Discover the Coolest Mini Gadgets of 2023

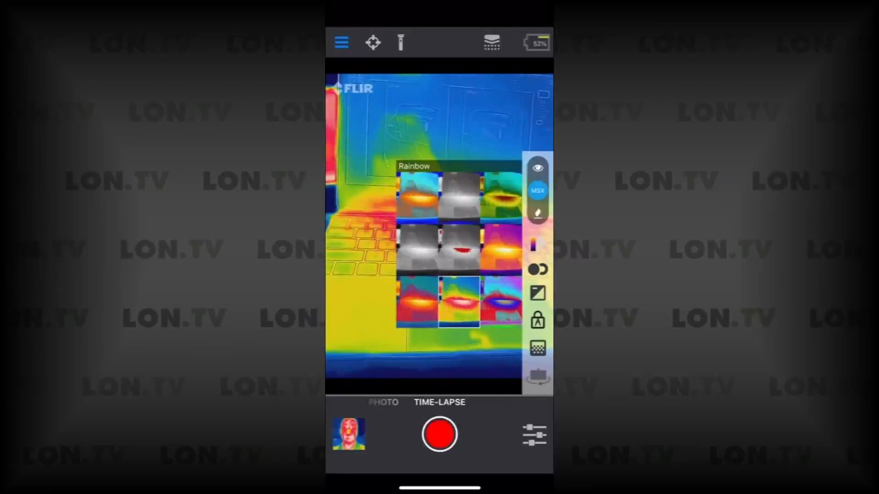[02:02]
It is equipped with MSX technology, which directly overlays the thermal imaging data on the scanned photo, making the photo crystal clear. It is priced at only $554, which is nothing compared to the features you will get.